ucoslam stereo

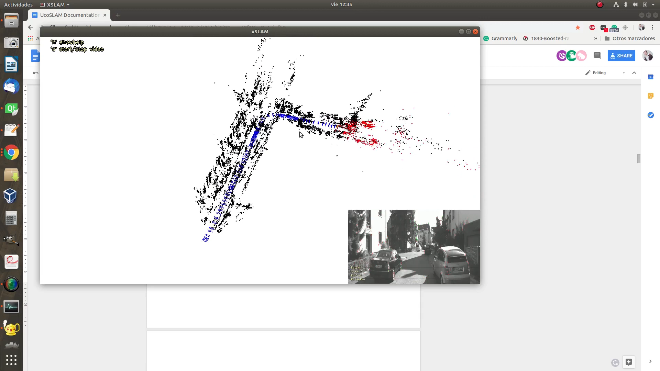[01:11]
OK, and this is the map that has been generated using stereo. OK, so I press escape. OK, and the map has been created.
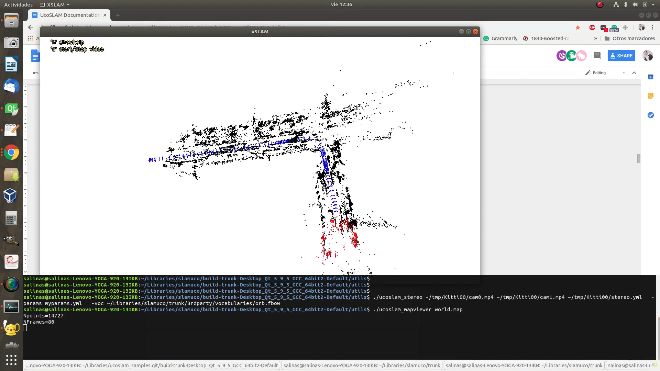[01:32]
very well. Now I'm going to do something very nice. I'm going to try to use this map for tracking, but this time only using one of the cameras.
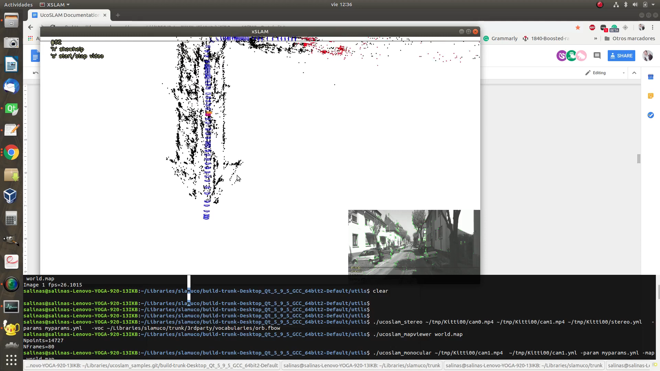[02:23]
And as you can see, OK, as long as there are no keyframes, the system is quite fast doing just localization. OK, at this point, there are no tracking frames, so the system has to add new frames. So it will add new frames, but only with monocular cameras. But it's working very well, as you can see.